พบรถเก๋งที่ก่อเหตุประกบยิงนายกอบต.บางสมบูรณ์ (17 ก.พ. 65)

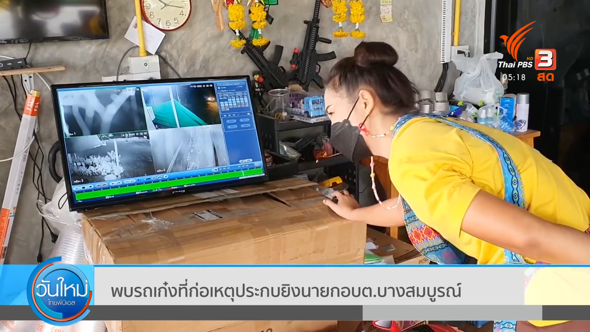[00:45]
ับส่วนนายกอบาตอบาตเจ็บสาหัส เมื่อวันที่ 14 กุมภาพันธ์ที่ผัดมา
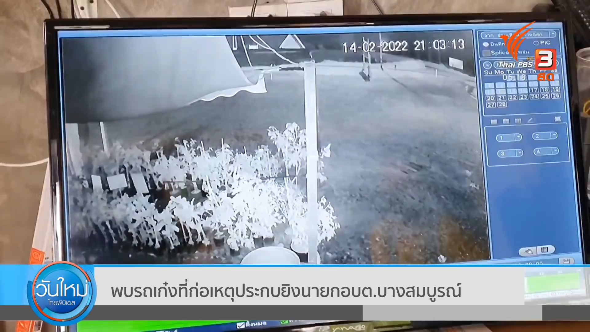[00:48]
จากภาพจะเห็นว่ารถของนายกอบาตอ ได้ขับมาตามสื่นทางบางปรั่งจนมาถึงจุดที่เกิดเหตุ ก็มีการแสงขวาออกมา แล้วก็เปิดฉากระนำยิงใส่รถ